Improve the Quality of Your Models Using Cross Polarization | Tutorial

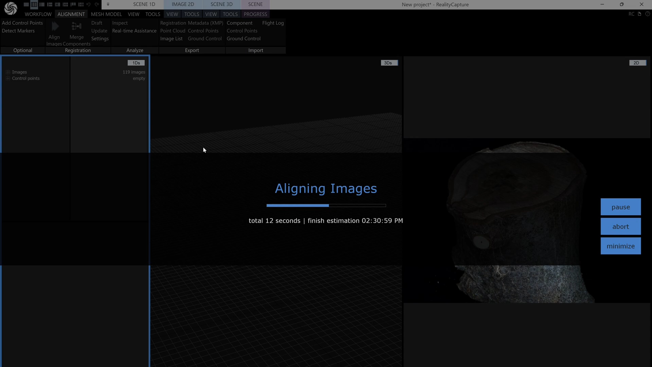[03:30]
Once the object is scanned, you can process the files in reality capture just as you would process any other images.
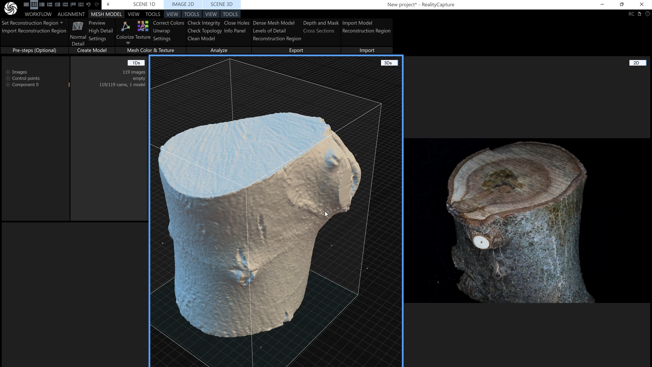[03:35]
You should find that you will get superior results not only for meshing but also for texturing.
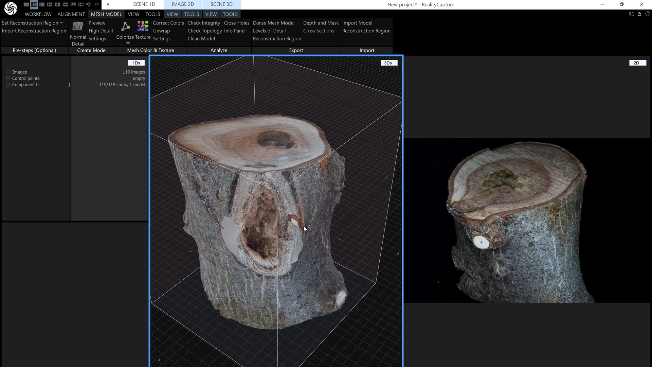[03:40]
Areas that previously had moving specular highlights which will confuse the algorithms now have quality usable data.
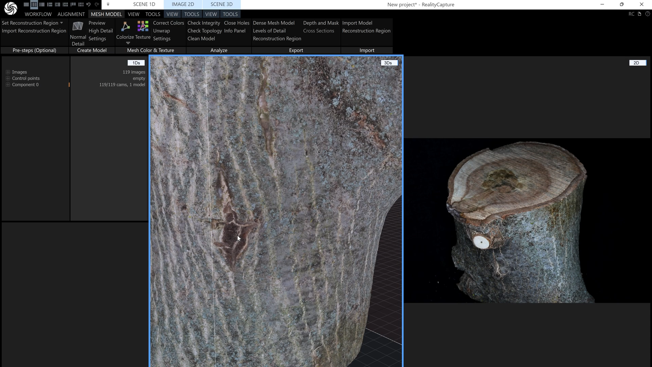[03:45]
Let's do a quick comparison of these scans in reality capture.
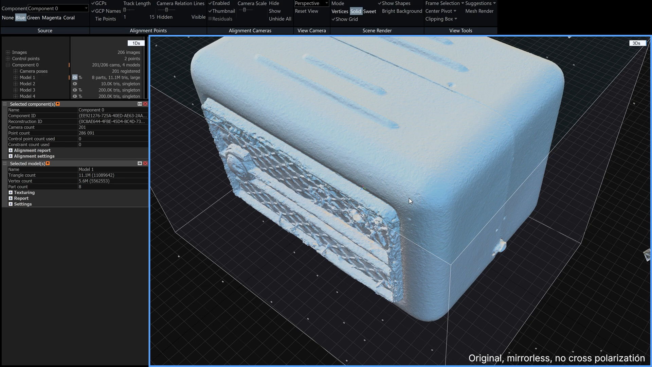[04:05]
but you can see there is noise on the surface and a lot of the details didn't pick up very well, particularly these black plastic areas here.